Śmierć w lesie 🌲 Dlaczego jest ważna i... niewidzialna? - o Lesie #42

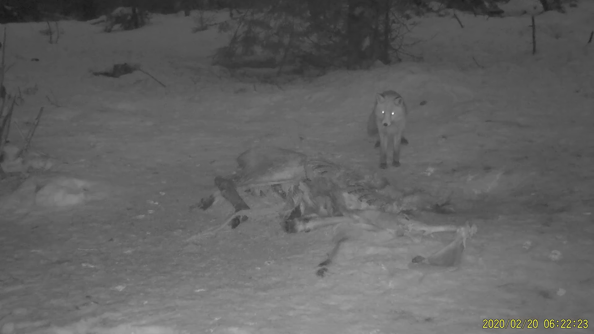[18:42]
lis, co prawda niepewnie, ale się pojawił.
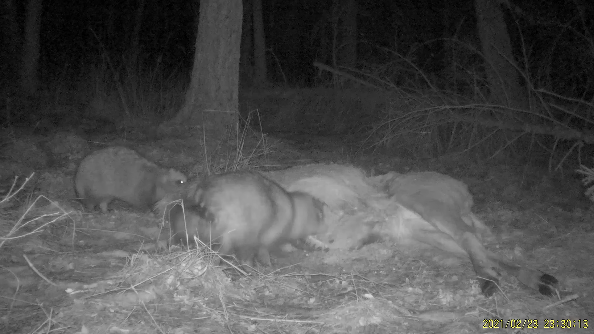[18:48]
Pojawiły się też i enoty, które szarpały swoje.